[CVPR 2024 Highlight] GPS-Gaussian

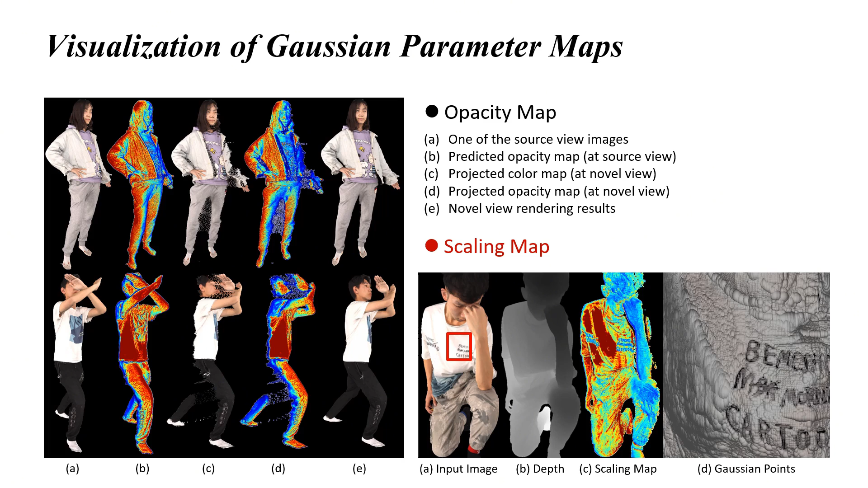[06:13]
The scaling map visualized on the right indicates that the scaling property is impacted by comprehensive factors, for example, Gaussians with lower depth roughly have smaller scales, fine-grained textures, or high-frequency geometries lead to small-scaled Gaussians. For more information, please check out our home page.